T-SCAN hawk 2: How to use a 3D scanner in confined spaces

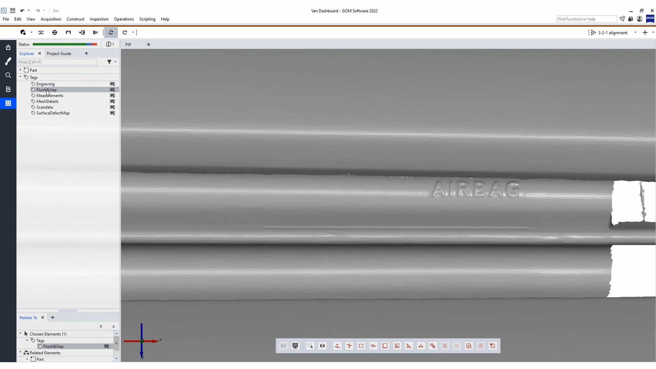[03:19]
Next to the ergonomics we can also use this complete scan
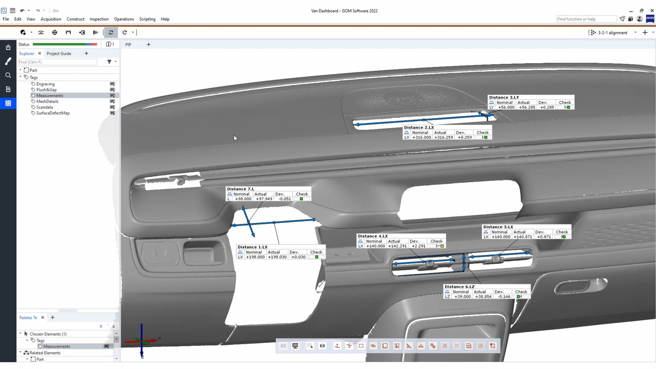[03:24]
to do some analysis like checking surface defects and additional measurements.
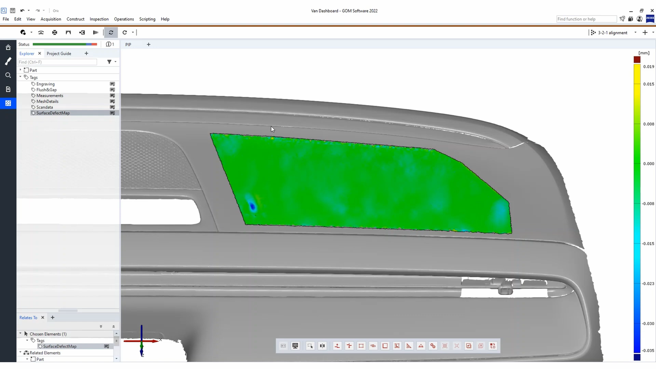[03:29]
Now you have seen that based on this complete scan we can define all needed dimensions and information to base a new design on.